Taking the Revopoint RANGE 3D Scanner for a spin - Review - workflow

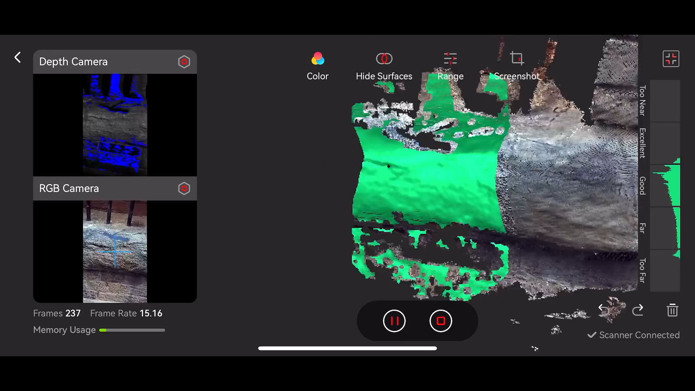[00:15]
time lapse of the process of doing the 3d scan on this windowsill and then kind of processing now this was about a five minute job and here we go we can look at the street and this is the windowsill
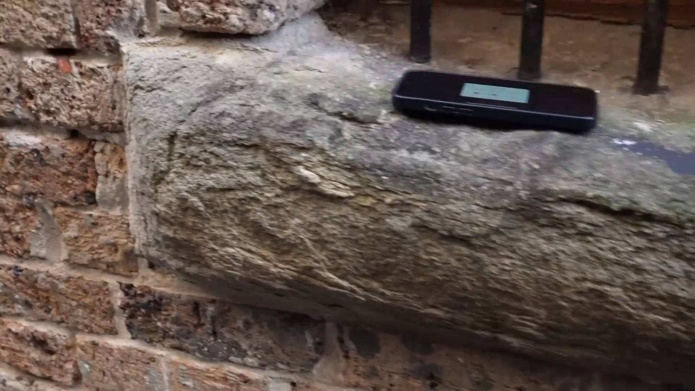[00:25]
that i had 3d scanned the phone was still processing at the time but i just kind of wanted to show
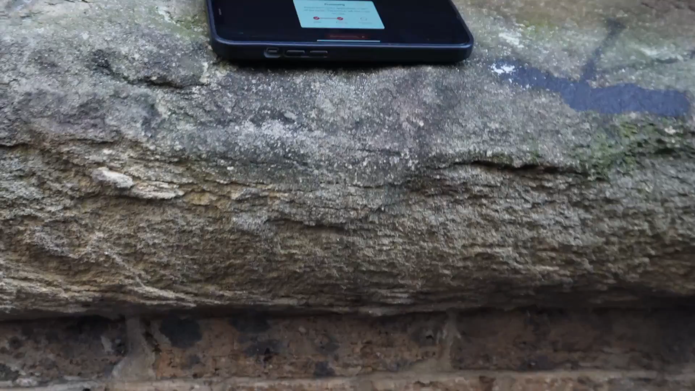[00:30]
you the detail of the bit that i was scanning and then i'll do now a comparison straight from my phone so we've already processed it we've rendered it and look at that it
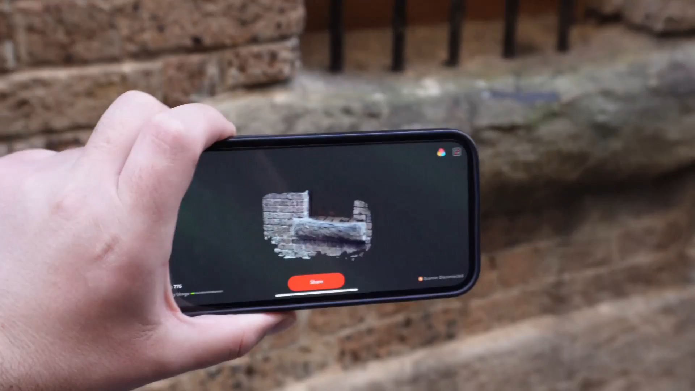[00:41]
looks looks pretty legit without any post processing
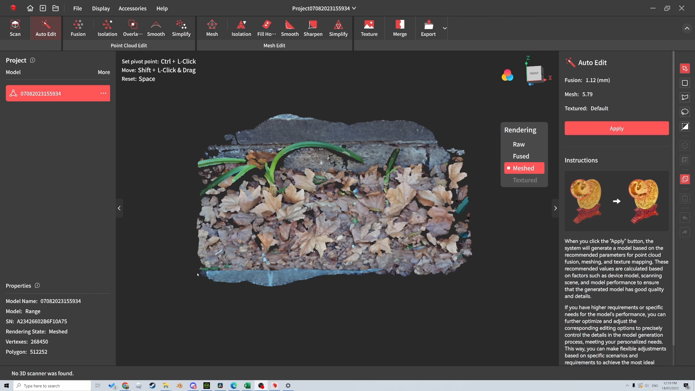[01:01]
on the ground now bringing it across from the phone all i have to do is import from phone have the app open and be on the same wi-fi network putting the code and it'll
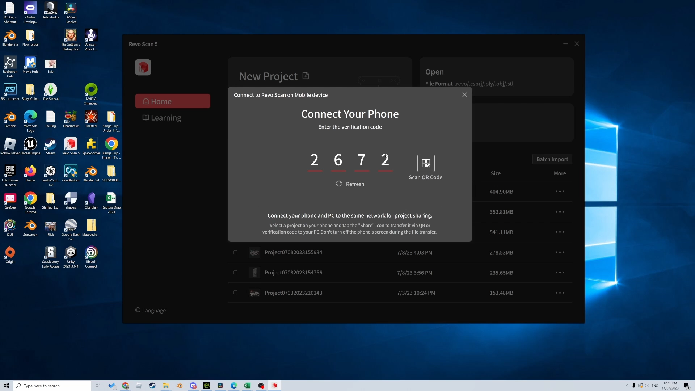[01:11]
automatically transferred oh my goodness that is such a simple system well done now in this one there's been no post processing done yet just the raw
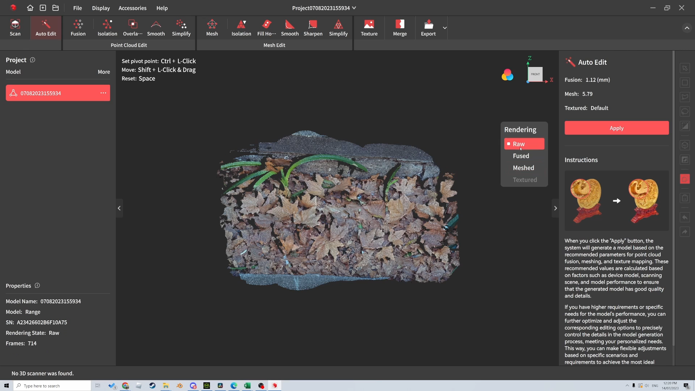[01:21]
rendering the fuse and now let's create the mesh so i'm just going to hit apply
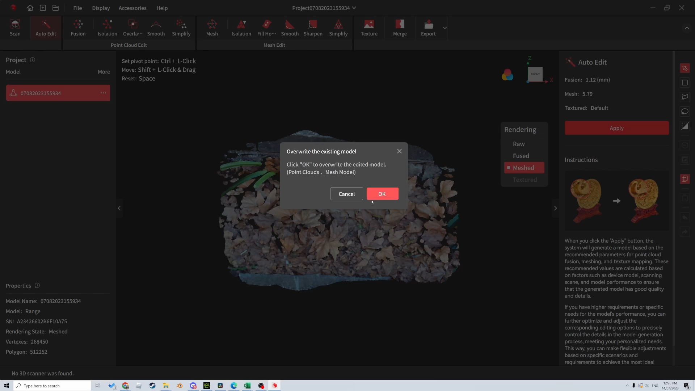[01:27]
blah blah blah blah blah and so this mesh it turned out quite well now
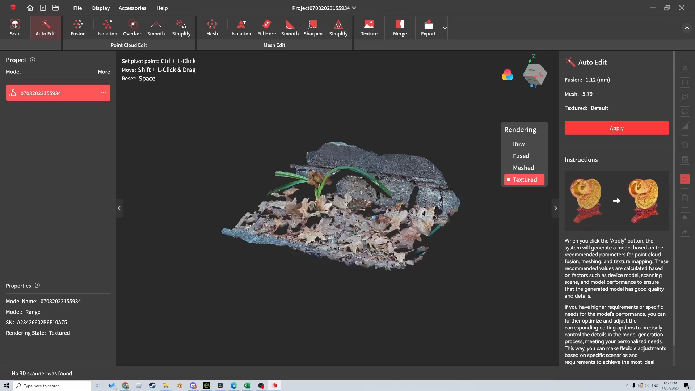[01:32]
obviously i didn't scan underneath the leaves but uh that's that's pretty snazzy let's go uh textured yeah let's apply that mesh as well yeah and now that that's
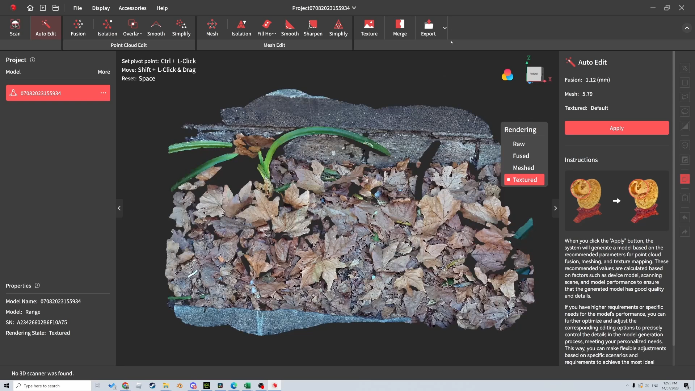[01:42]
done let's just export it as an obj textured model please
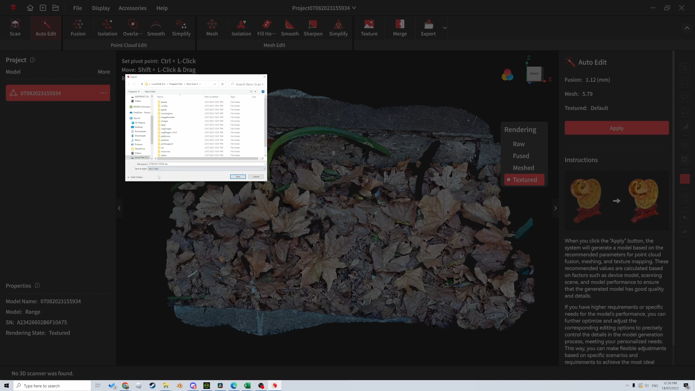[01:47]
save type will be obj leaf ground and here we are in blender let's delete everything file import obj
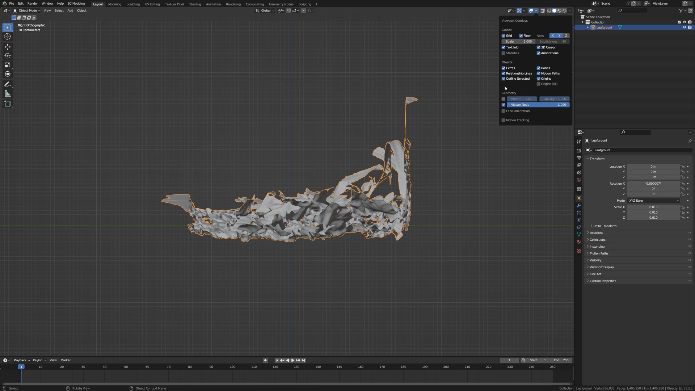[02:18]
statistics there it is two million faces so let's go into
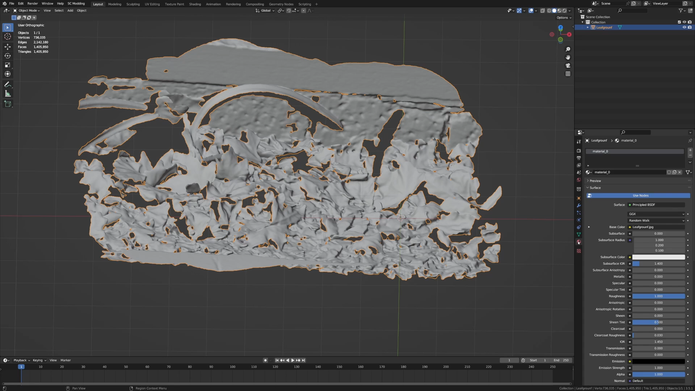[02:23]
the modifiers add modifier we're going to go into decimate well actually first let's have a look at the material and that is looking
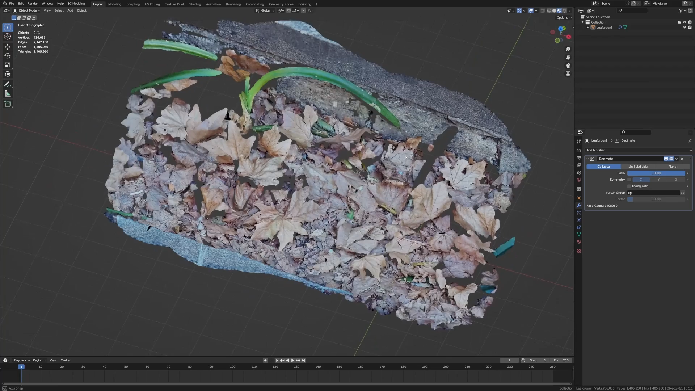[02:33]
very very crisp indeed so what we might do first is go into edit mode press m merge by distance and we'll see if we clear up any vertices
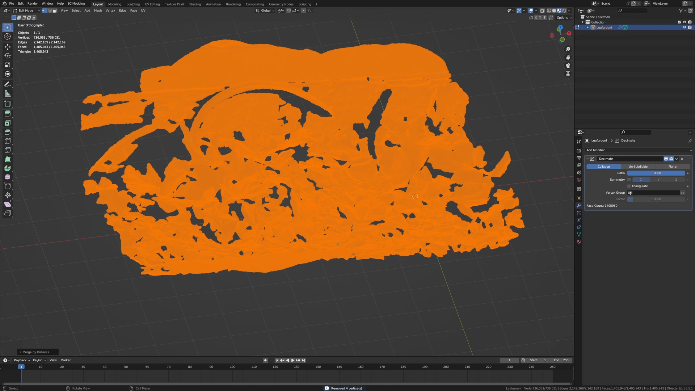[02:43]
four okay so the face count is 1.4 million yep so i'm going to change